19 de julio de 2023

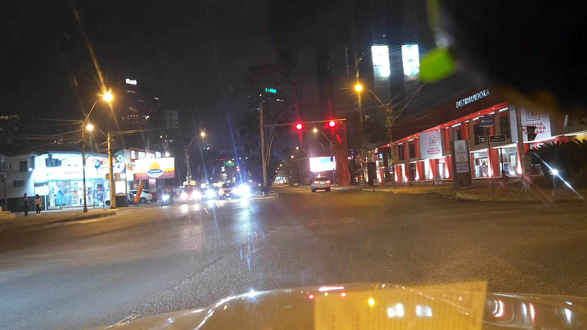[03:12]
Aquí es Aviadores del Chaco y aquí Esplendor. El Hotel Esplendor y aquí van a contar, acá está Luminotécnica y les voy a explicar bien para que puedan llegar bien este sábado si Dios quiere.
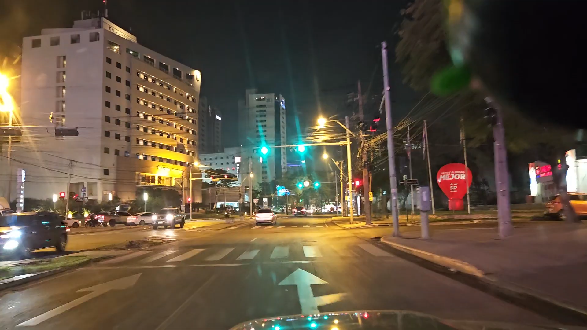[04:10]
Acá vamos a entrar al Shopping del Sol y damos la vuelta por allí para poder...
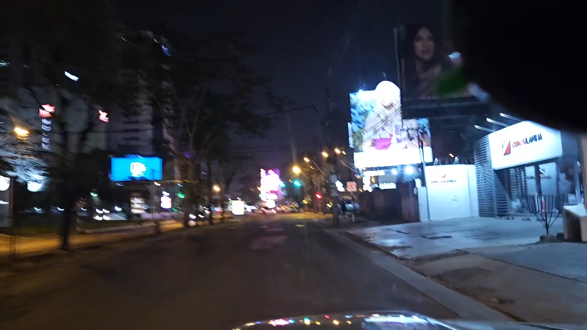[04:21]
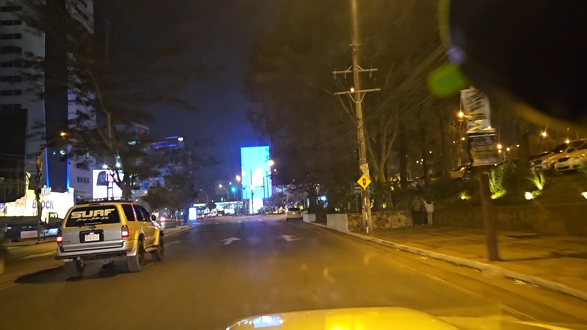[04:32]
Acá ingresamos al shopping.
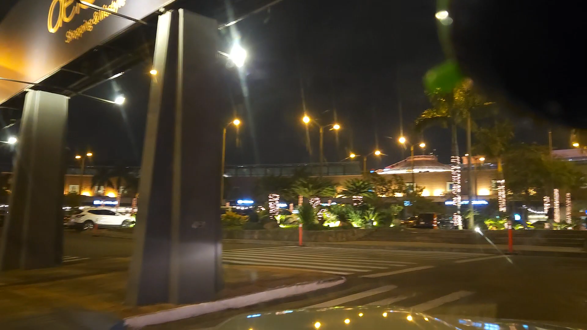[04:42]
Mire qué hermoso. El Shopping del Sol. Acá. Sí, muy lindo. Acá de noche para poder compartir con todos ustedes
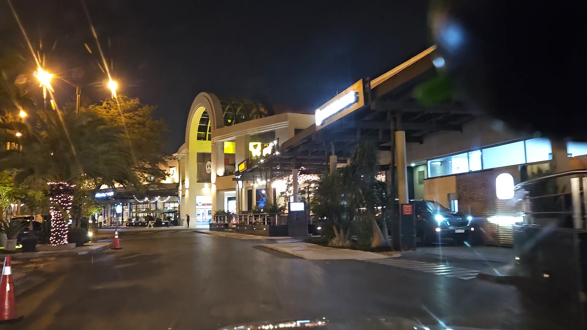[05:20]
Bueno, mire, qué hermoso, mire, esto no es Nueva York, esto es Asunción del Paraguay, madre de ciudades.
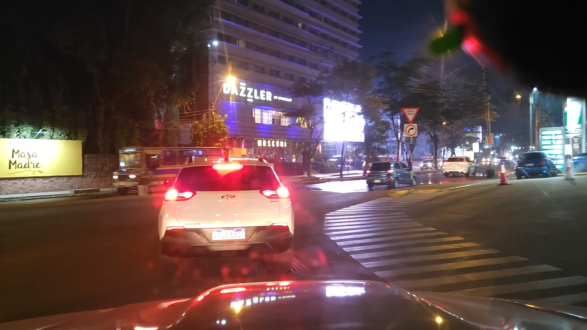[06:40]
Y ahora pasamos por Santa Teresa.